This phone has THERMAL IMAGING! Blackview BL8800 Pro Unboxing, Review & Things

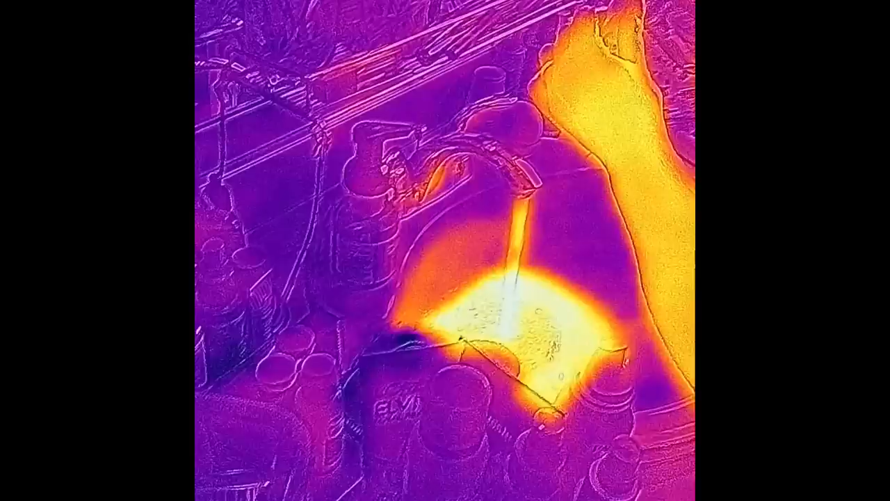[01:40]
Ooh, I can tell that water's hotter than you. Today's the day. Oh boy.
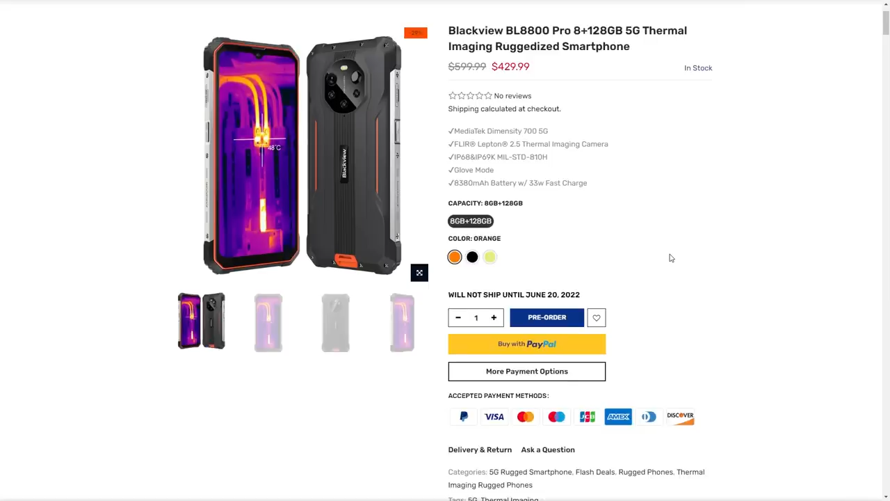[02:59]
So, no wireless charging. I really like seeing that the thermal imaging is actually made by FLIR.
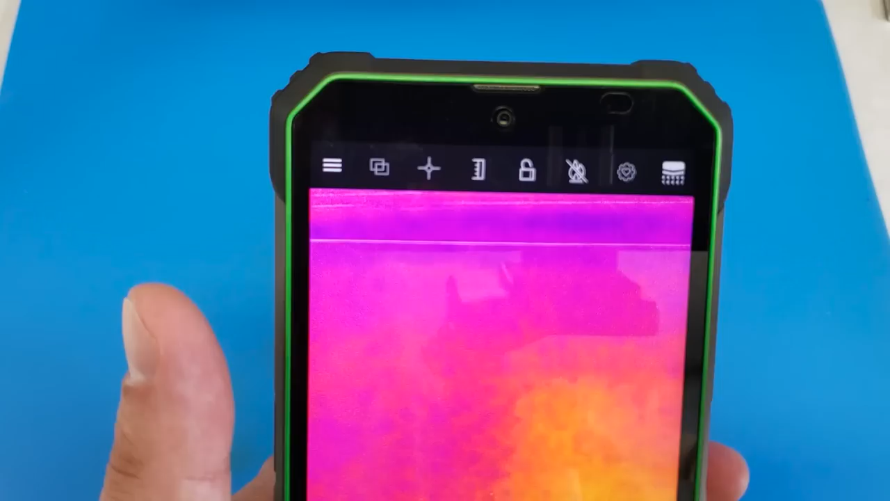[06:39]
So it looks like we're going to have all of the standard FLIR options that we have, like using an external FLIR camera, only the hardware is just built into the phone. How cool is that? Now one main, one big drawback that I can talk about here is that this watermark,
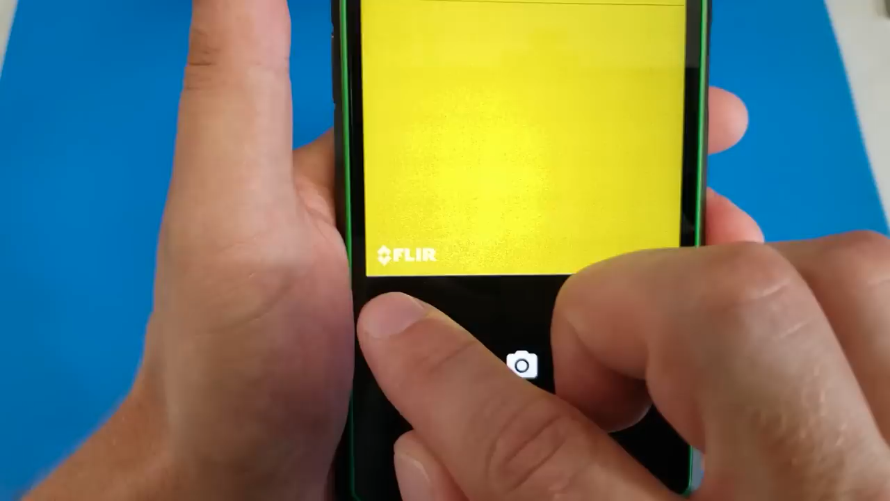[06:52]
that's most likely mandatory.
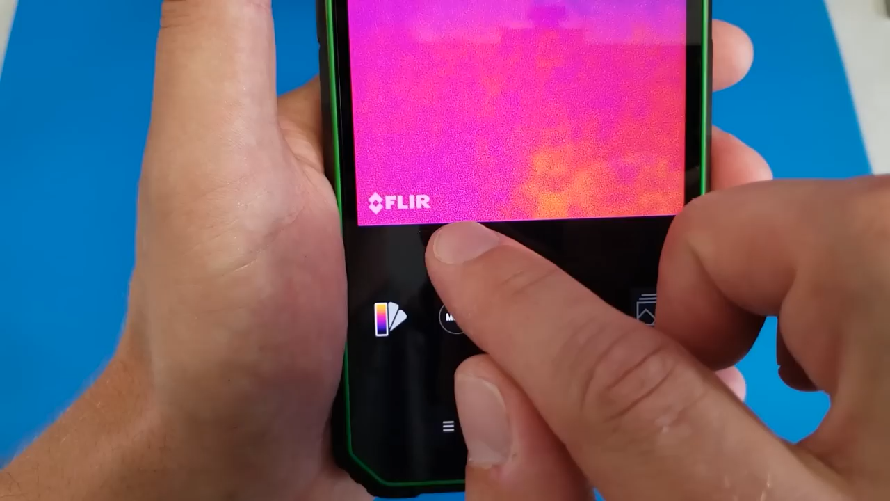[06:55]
And this isn't the fault of Blackview. Even the FLIR camera that I have that plugs into the bottom of, you know,
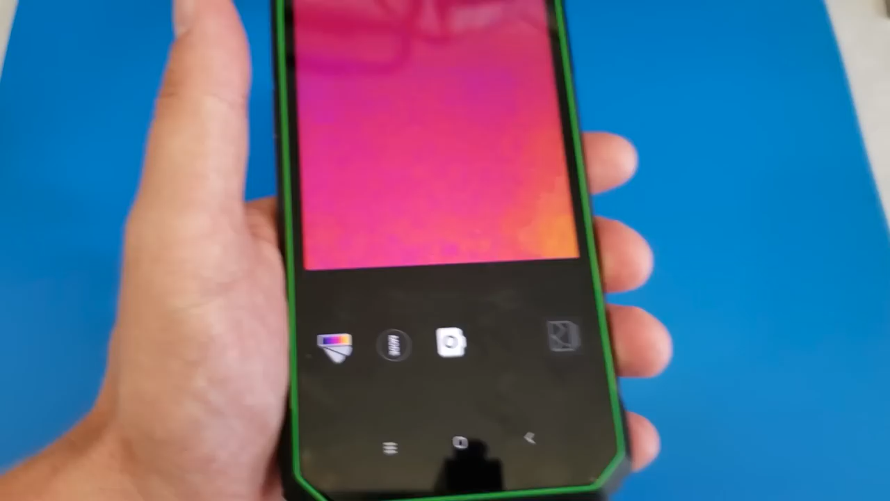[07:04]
a lightning port or, you know, these FLIR cameras, they watermark the content. Like, who do they think they are?
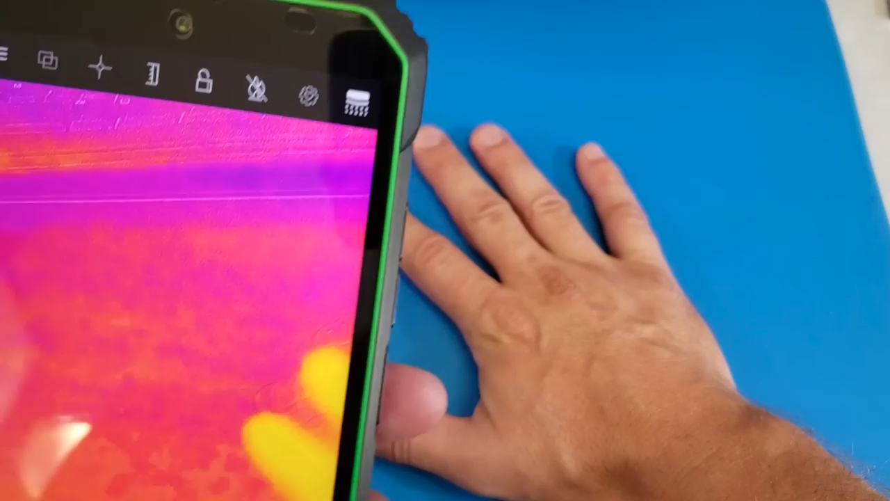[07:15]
Oh, and it's got the, uh, the MSX too.
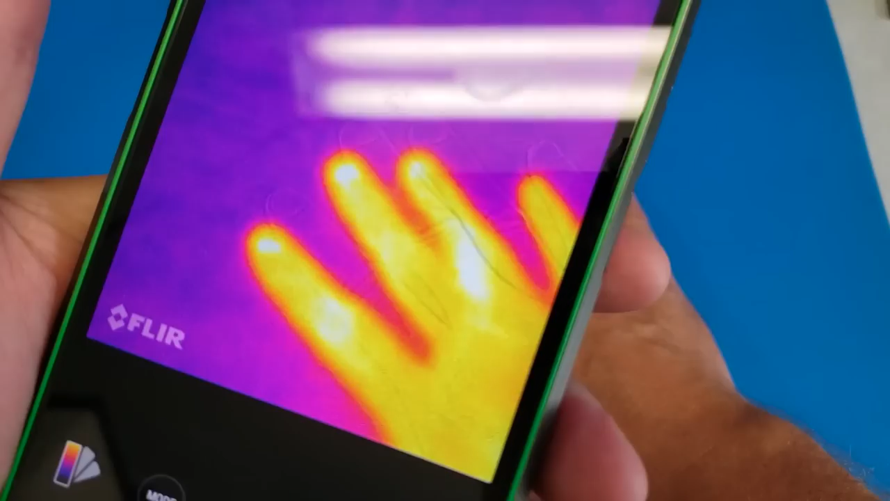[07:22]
Watch when I move my hand away. My handprint will stay behind for a long time.
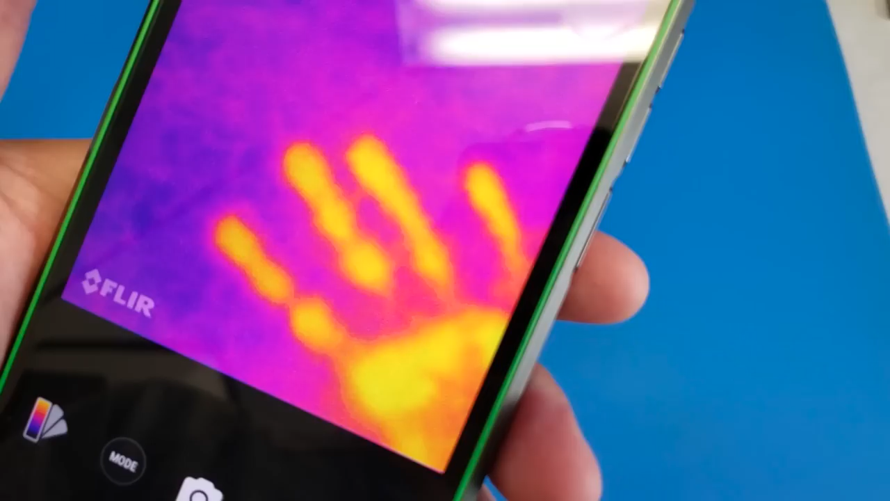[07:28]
Now, whenever I said MSX just now, we're talking about this adjustment here.
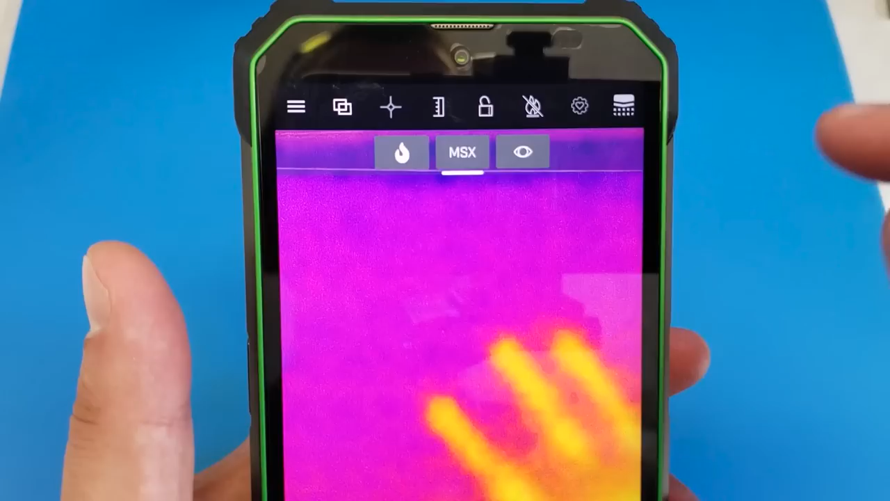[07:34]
It's basically this,
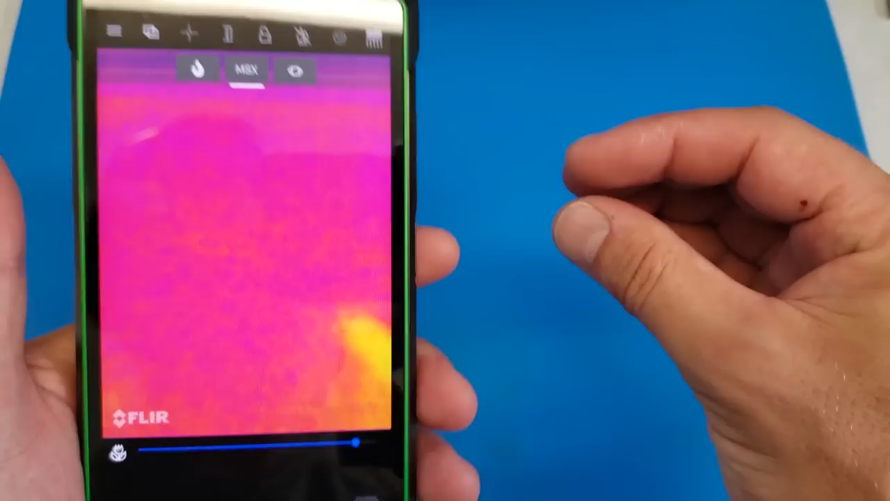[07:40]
what's happening here is we have a thermal imager and we also have a visible camera and they're both working at the same time.
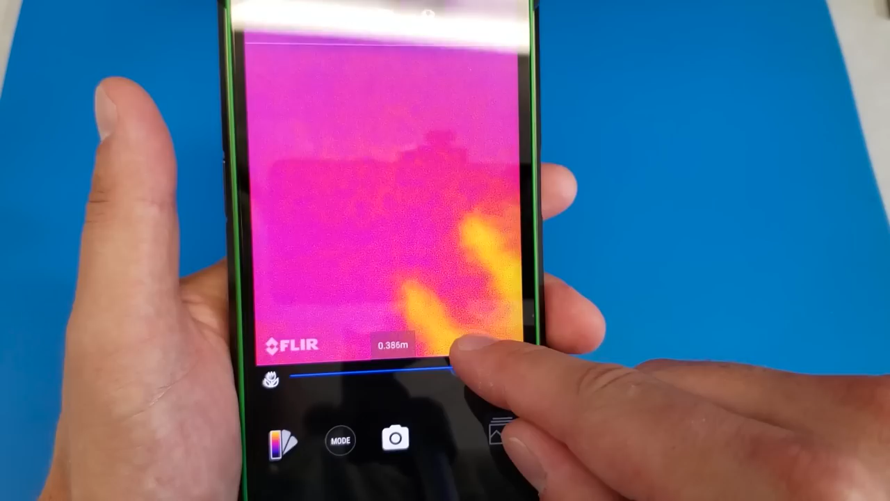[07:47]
And the MSX, what that does is it adjusts the two together and tries to get,
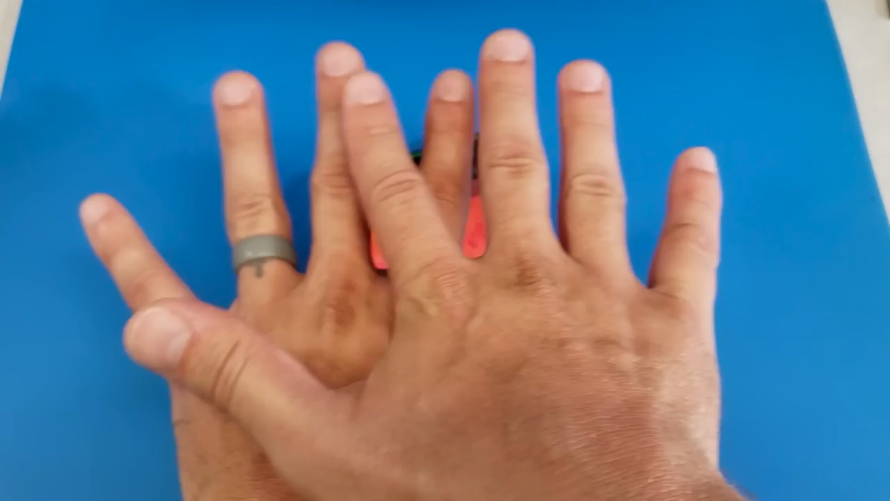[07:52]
you know, tries to make them match up.
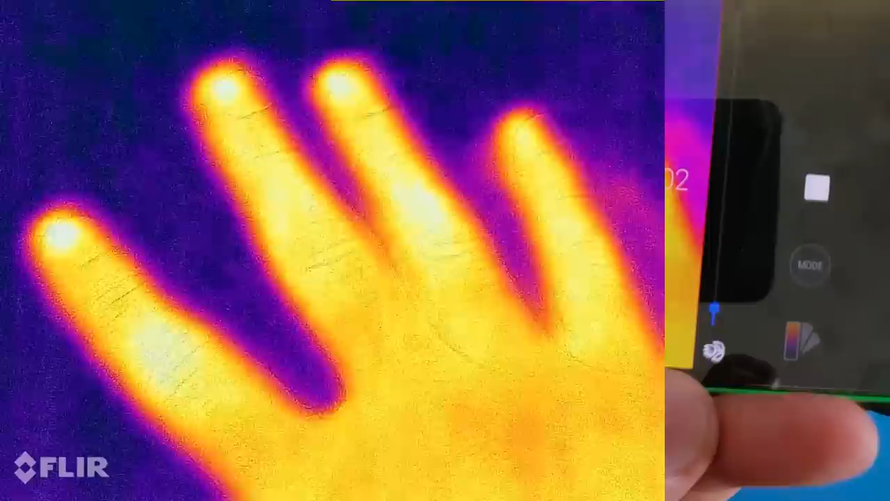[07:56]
So let's use my hand, for example.
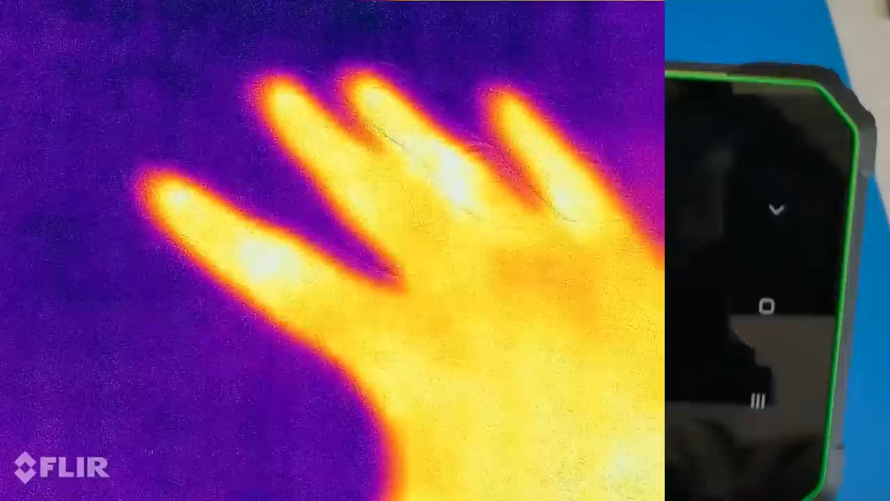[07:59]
And you can see how the visible image is slightly
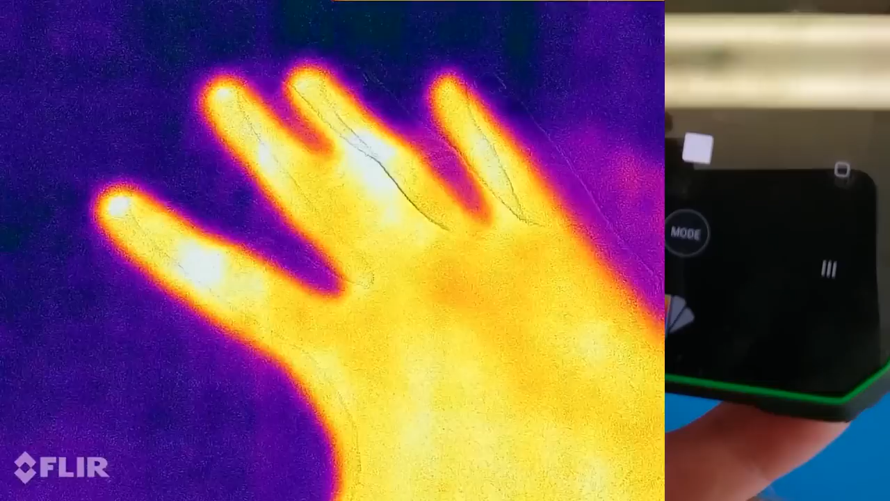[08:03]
misaligned with the thermal image.
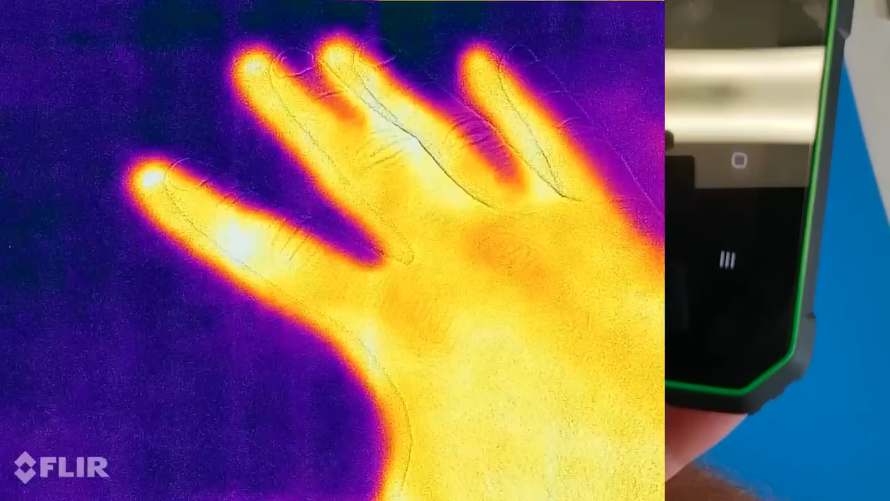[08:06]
And if we slide this MSX bar,
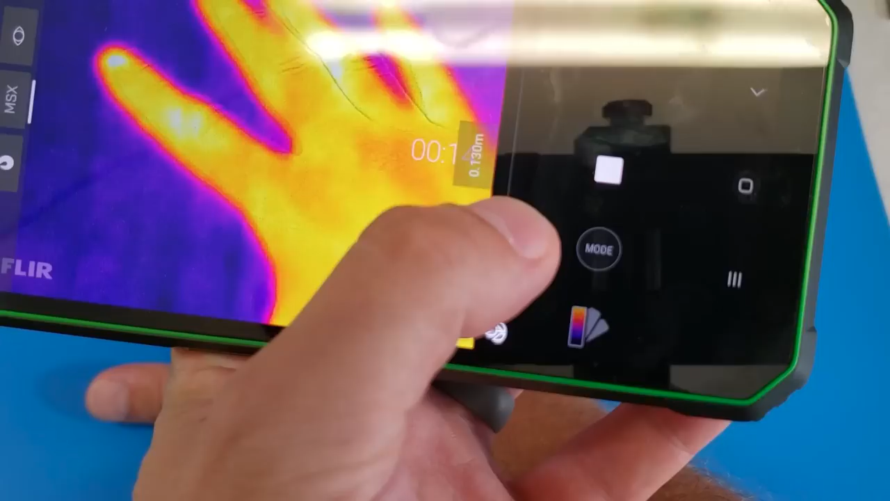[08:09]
which I'm telling you right now, this is really hard to do with a heavy phone and only two hands, especially when one of them is the example.
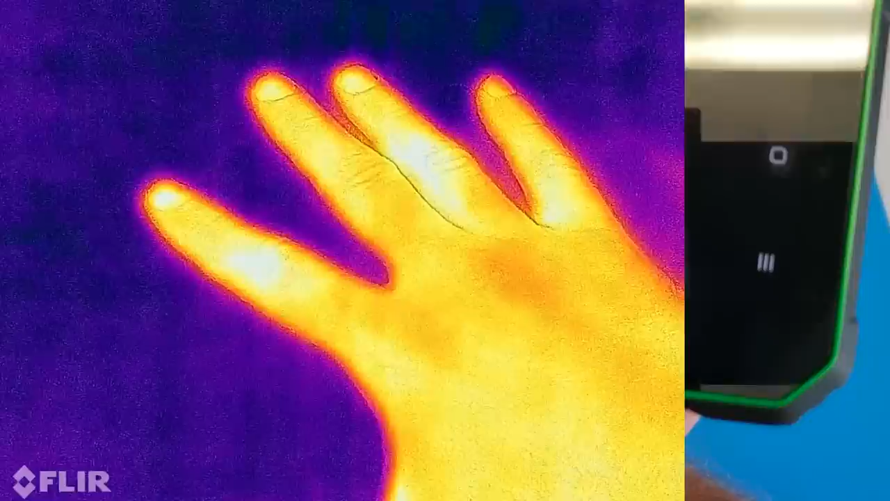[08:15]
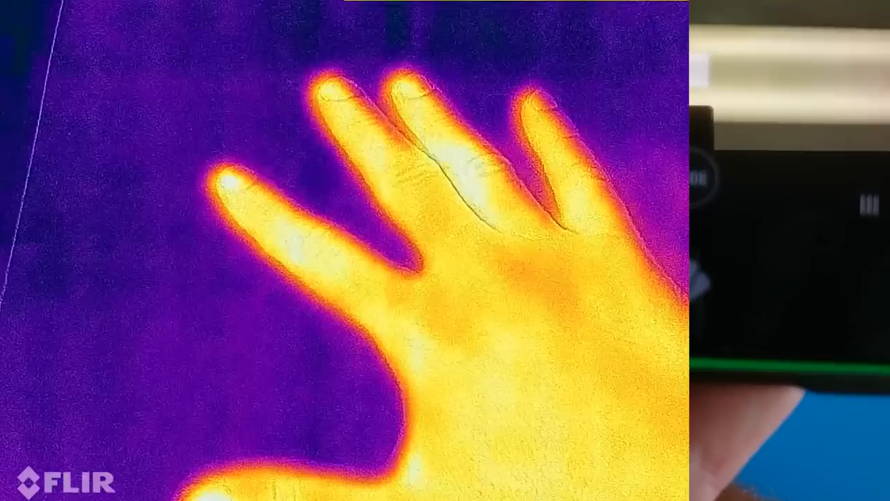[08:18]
What I did there was just brought the visible image and the thermal image together.
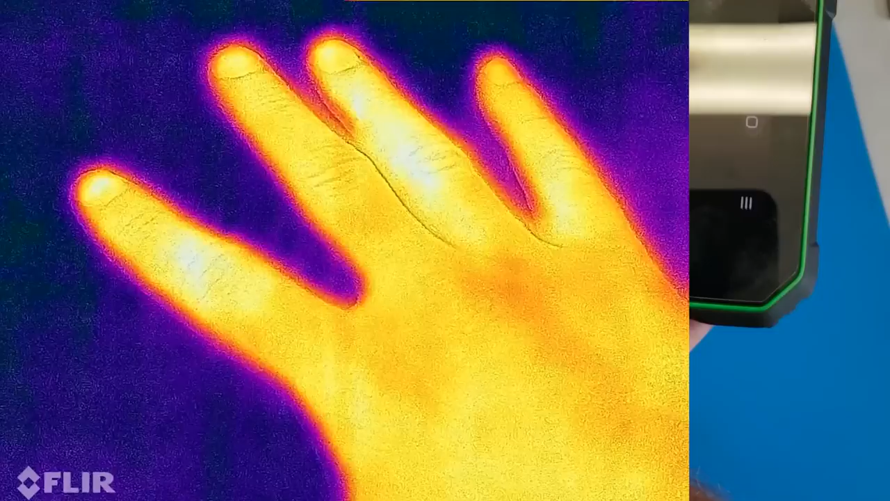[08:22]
And that gives a really good representation of my hand.
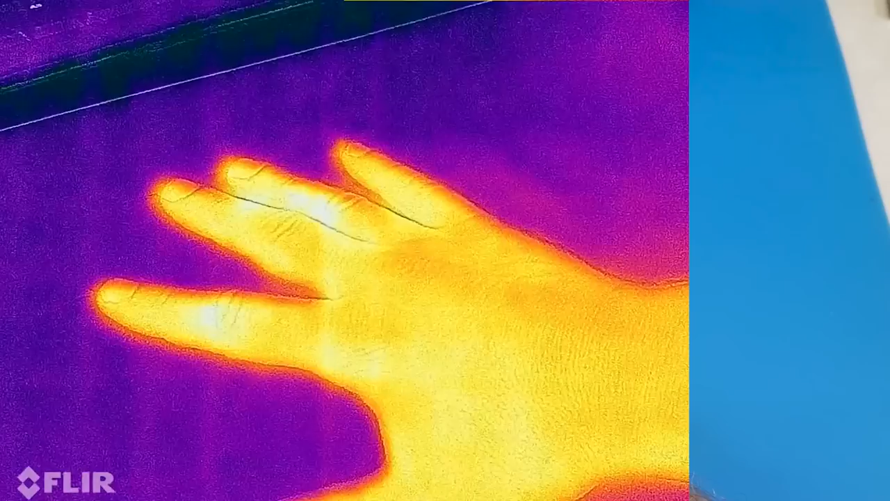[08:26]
And now when I move it, this is awesome.